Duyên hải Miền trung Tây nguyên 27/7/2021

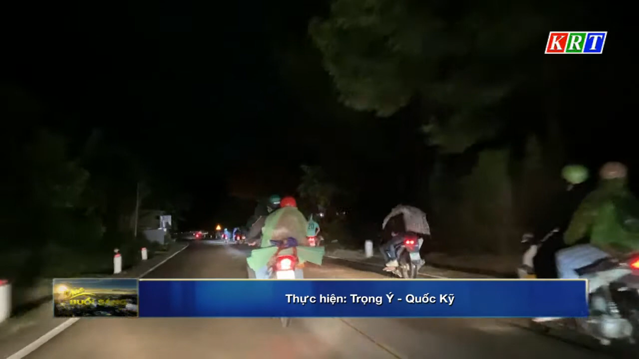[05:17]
phải làm việc xuyên đêm để hướng dẫn đoàn người ra khỏi địa bàn, tiếp tục chuyến hành trình về quê.